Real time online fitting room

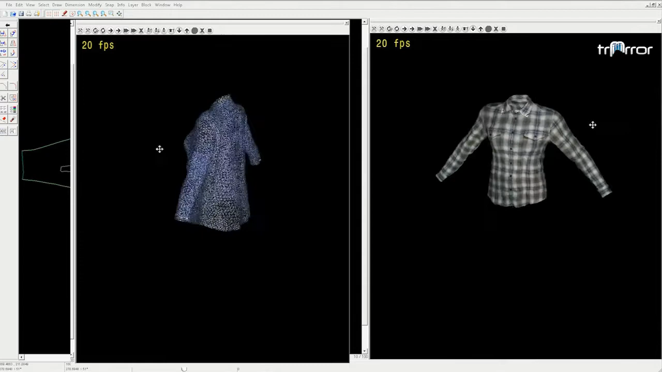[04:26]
So how did we do it? We've achieved real-time simulation and can create an avatar with high precision.